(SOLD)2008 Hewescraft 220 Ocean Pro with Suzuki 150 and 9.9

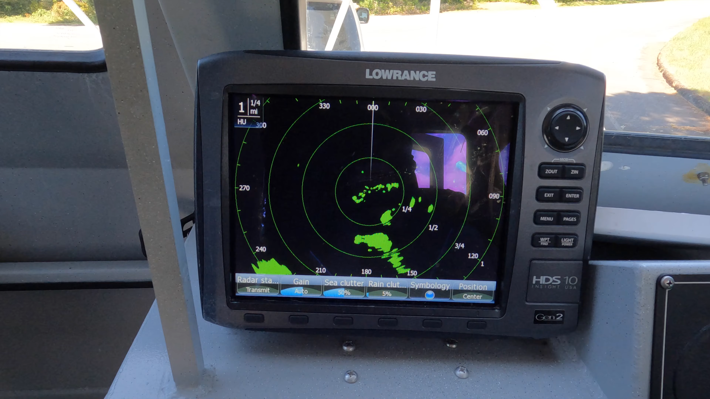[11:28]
You can hear it humming up above. Very good. I'm gonna play with that a little bit more when we get out on the water.
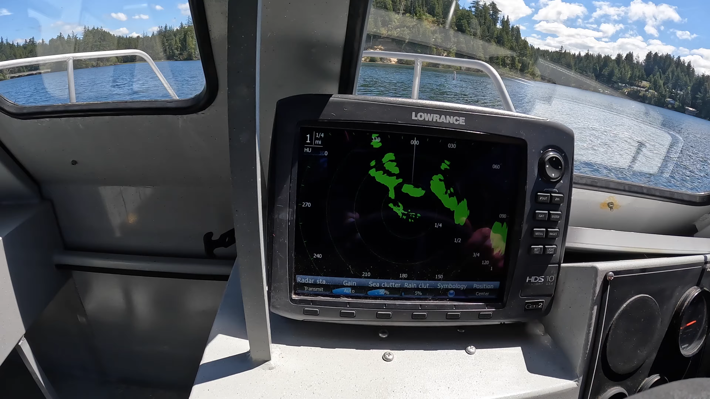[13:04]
Radar going. We need to zoom out a little bit. Let's see here. Can do that.
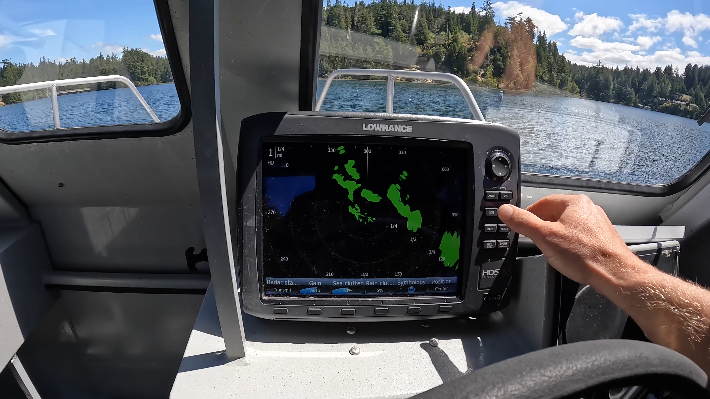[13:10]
Oh, zoom out. Zoom in. Eighth mile. This should show everything pretty close to us. Yeah, now we're working it. Now we can see the stuff.
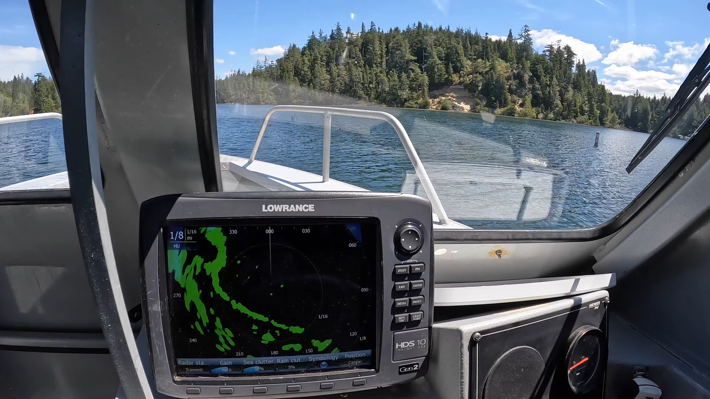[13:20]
There's the buoy right here. That's that buoy right there.